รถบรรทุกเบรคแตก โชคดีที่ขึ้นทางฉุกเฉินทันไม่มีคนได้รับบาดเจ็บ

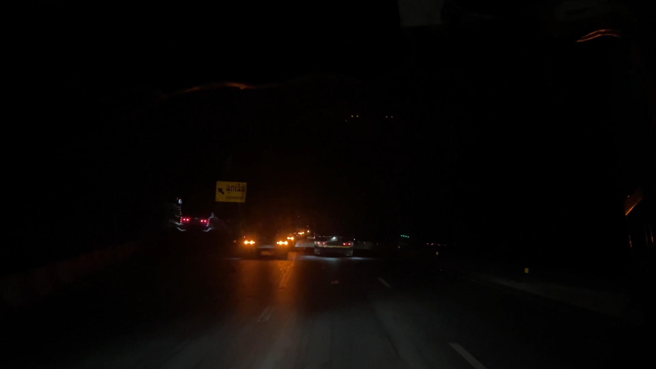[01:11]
มีคนจอดดูหลายครับอยู่ แต่ผมเนี่ยจะจอดไม่ได้ไม่ใช่เลยหรอกนะครับนี่ครับ จานถึง